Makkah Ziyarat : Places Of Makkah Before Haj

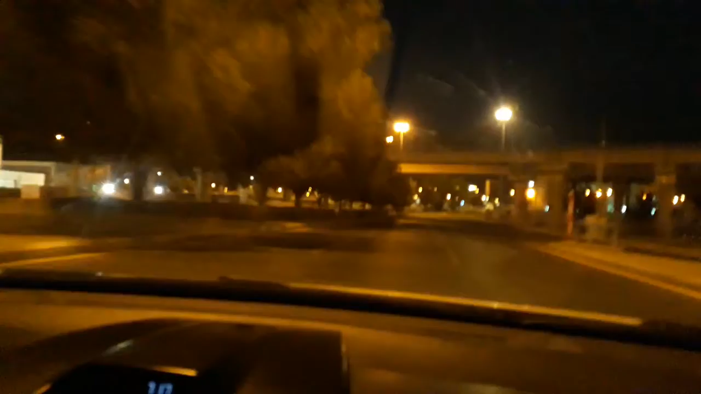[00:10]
ये खेमे नजर आ रहे हैं ना आपको सामने, यहाँ पे आपने आठ ज़िलहज को इधर आ जाना है, आपने पांच नमाजें अदा करनी है, जोहर असर मगरिब इशा। अच्छा।
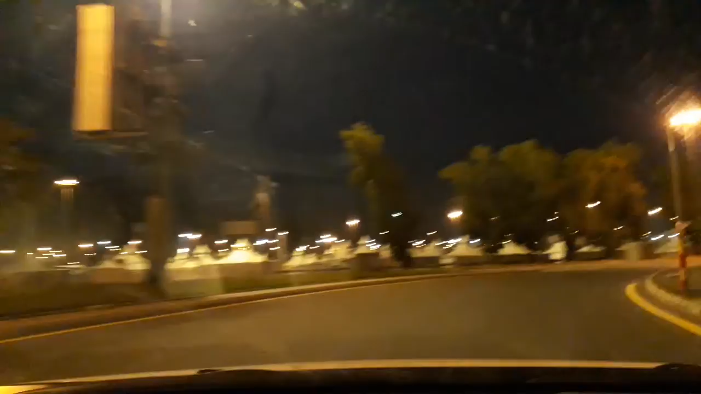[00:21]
रात गुजारेंगे यहाँ पे ठीक है, और सुबह फजर पढ़ के आप यहाँ से चले जाएंगे सीधा अरफात। अब देखें ये खेमा, फर्ज करें आपका ये खेमा, यहाँ से आप निकलेंगे फजर पढ़ के। अब देखिए तीन रूट होंगे, एक तो बाई ट्रेन जाएगी।
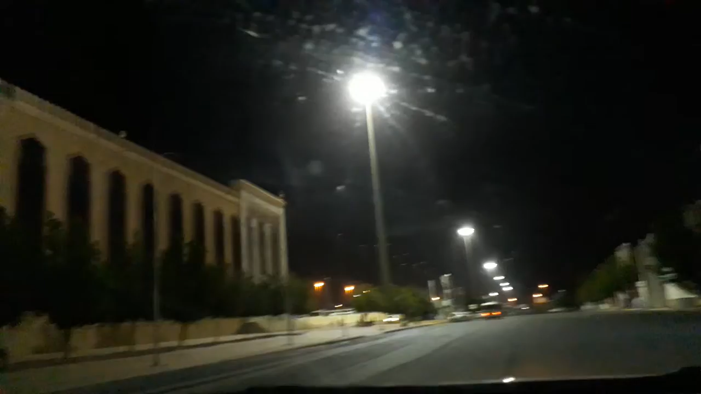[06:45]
और देखें जहाँ जहाँ ये आपकी नजर जा रही है सारा का सारा मैदान अरफात